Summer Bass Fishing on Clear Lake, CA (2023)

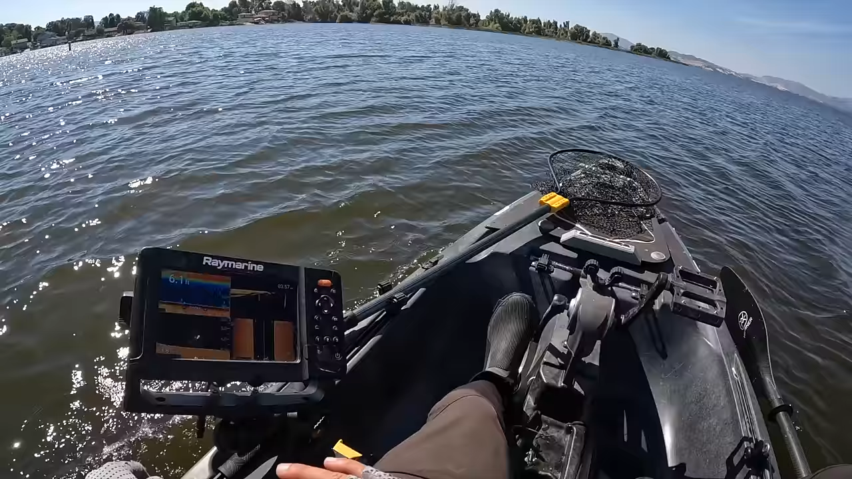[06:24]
choked full of grass i mean it was topping out over here and i think that's why the frog bite was so good back here in previous years that topped out matted up grass so we don't have any grass
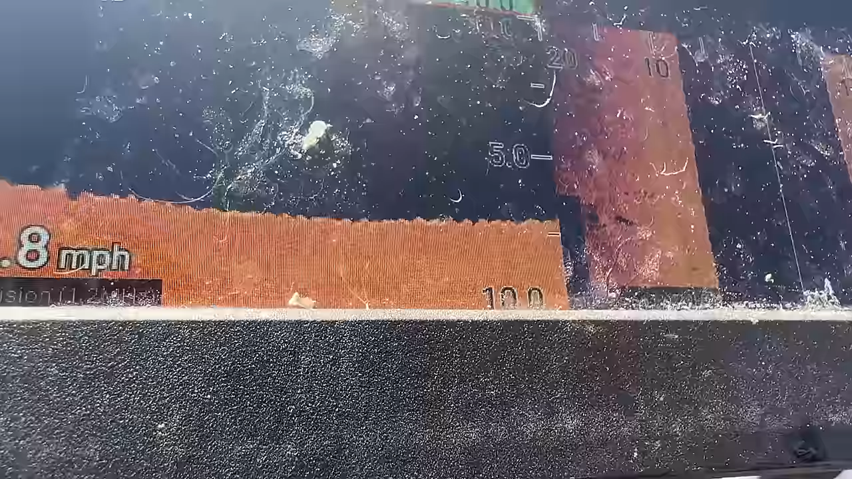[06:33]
i mean look at the graph it is like
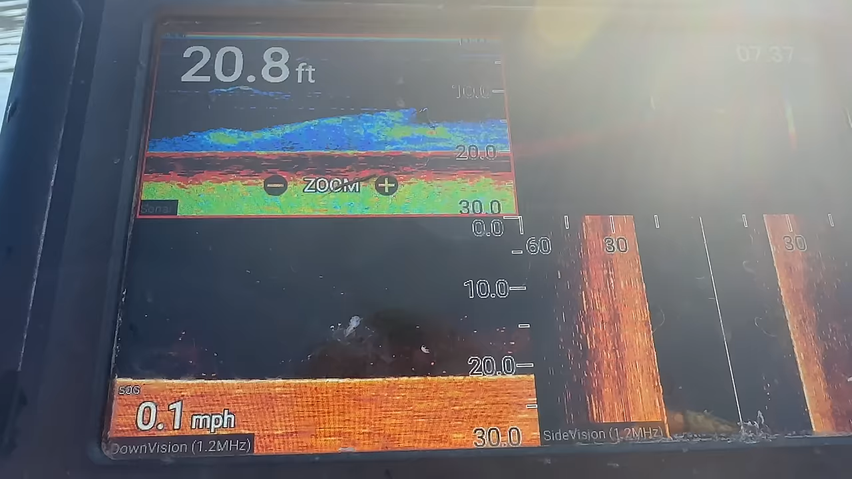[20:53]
On screen: depth 20.8 ft, speed 0.1 mph
look at all the bait below us
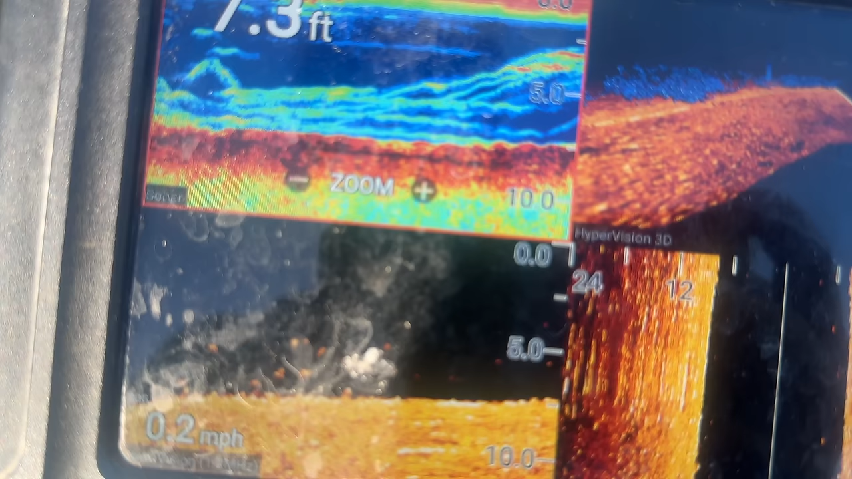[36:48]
On screen: depth 7.3 ft, speed 0.2 mph
fish were definitely grouped up in the morning and then after like 9 30 he's gone vanished I don't know if they went deeper or if some of those fish went up shell